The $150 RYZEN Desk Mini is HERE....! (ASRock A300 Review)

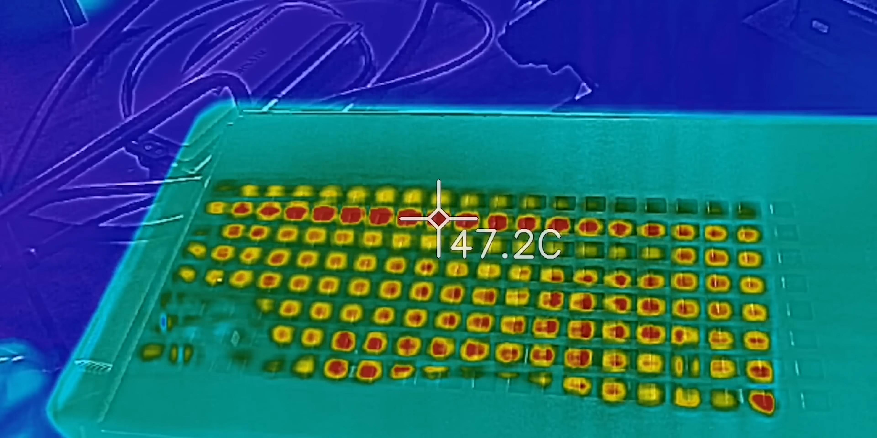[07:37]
On screen: spot 47.2°C
And the thermal imaging camera showed that the ventilation with the mesh side and front was allowing the unit to breathe itself, using up about 85 watts in i-64 on the stress test,